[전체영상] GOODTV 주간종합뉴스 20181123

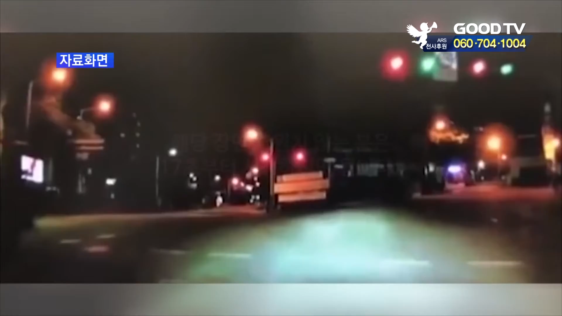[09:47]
지난 9월 25일 새벽 한 운전자가 자신의 BMW 차량을 몰다 행인 2명을 치여 숨지게 한 사건이 발생했습니다.